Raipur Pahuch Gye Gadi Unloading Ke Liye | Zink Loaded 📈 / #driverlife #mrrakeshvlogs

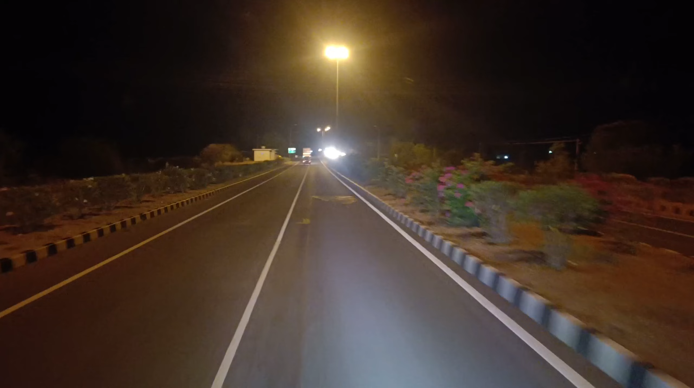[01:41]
के समय में कितनी सुंधर दिकाए तेर यह रोड पर लाट लगा रहे हैं लाल लाल गाज वह ज़्यादा सुन्दर दिखाए देजी और यहां पर गाज देखो बिलकुल नहीं रोड बनाई होगी है और यह जो लाइन खेंचे वे ने रोड पर यह बिलकुल नहीं है देखो एसास नहीं हो रहा है अभी तो गा�
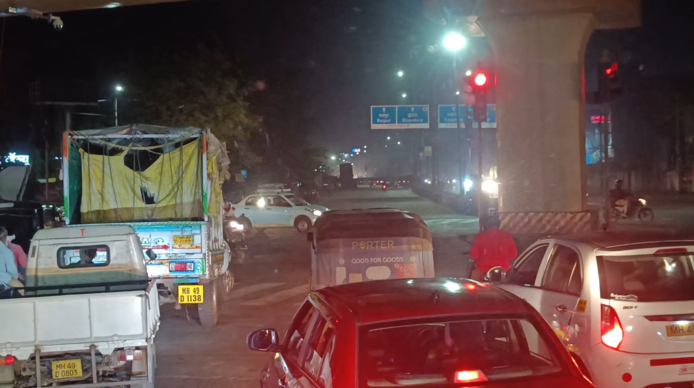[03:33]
सीधा चलना देखो वहां पर सामने बोड लगा वा नाइट के समय में ज्यादा जूम करूंगा
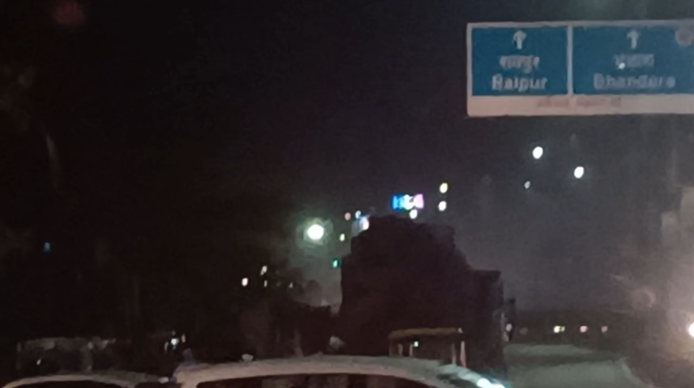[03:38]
नहीं तो वीडियो बटने लग जाएगा काइज देखो इतने ज्यादा बिरिज बनाई है मेर तो खुद के
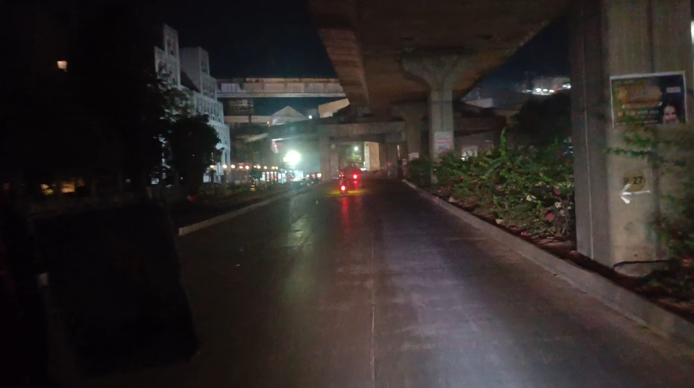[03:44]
समझ में नहीं आ रहा है कौन सी मेट्रों किदर
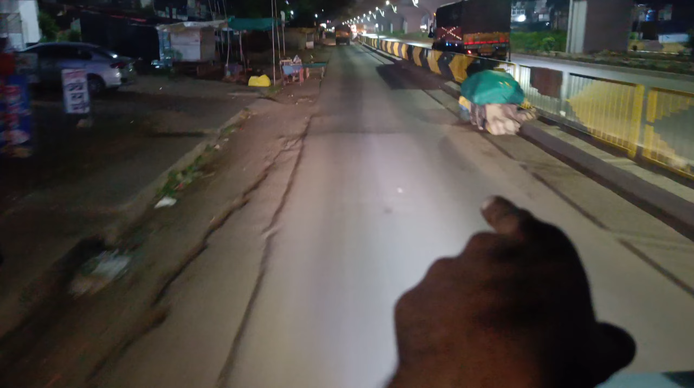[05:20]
जो दिन के अंदर सिटी का नोकल ट्रापिक चलता है नहीं उस रोड पे क्यूंकि इस रोड पे ब्रेकर नहीं है उस रोड बेने जो
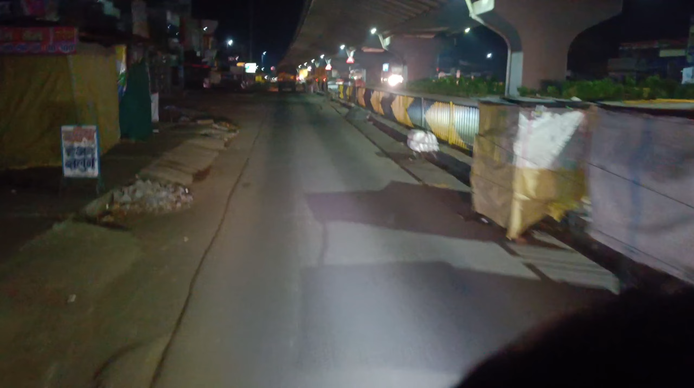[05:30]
निचे की प्र को दूर तक दिखाए दे रहा है अभी
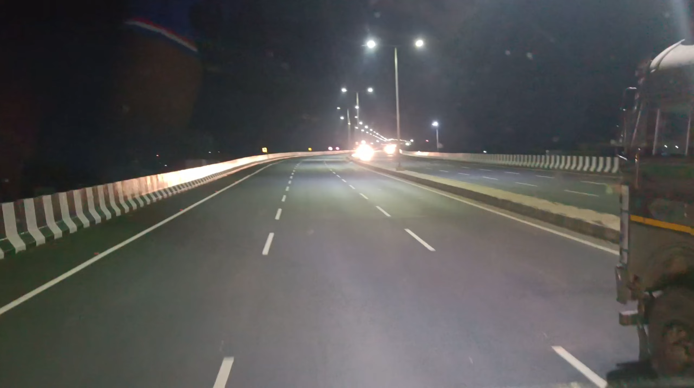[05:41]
तो गई नाइट है कभी माप को दिन में दिखाऊंगा यह भी रिचाए ताइम और रात के बज़रे हैं रही और दो इस साइड में है एस भी का पंप और बाबार राम देव रास्तानी ओटल